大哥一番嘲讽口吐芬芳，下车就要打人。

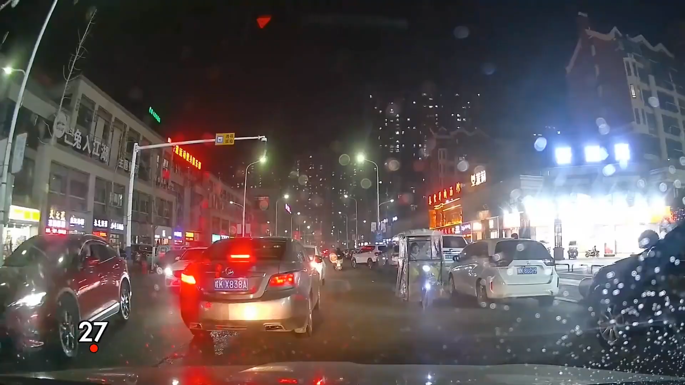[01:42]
我们再来看一下这个前方车辆突然倒车咱们车主鸣笛示意原来他前面的车也正在倒车他为了躲避才连连后退我说哥们你必让没问题但是你也要注意后方的车辆啊本来出于好心这下竟然把自己整顾全责你说你这冤枉不我说基本的交通常识一定要懂啊